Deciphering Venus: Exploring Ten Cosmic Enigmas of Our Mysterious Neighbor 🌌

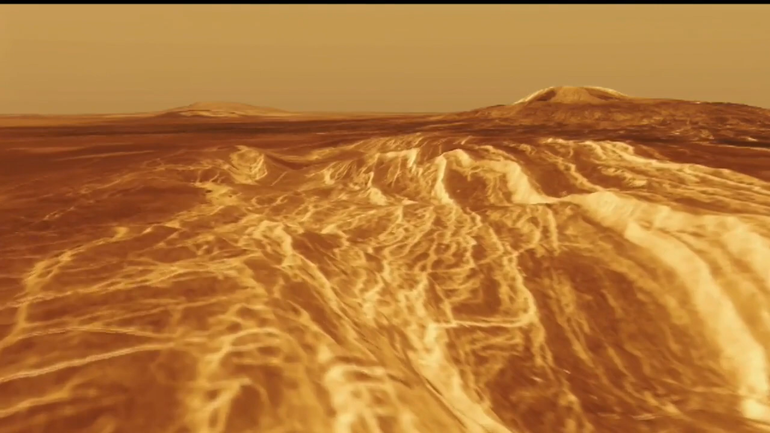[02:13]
may be ancient continental crust on Venus at human scales. Da Vinci will study one of these tesserae, Alpha Regio, to better understand its composition.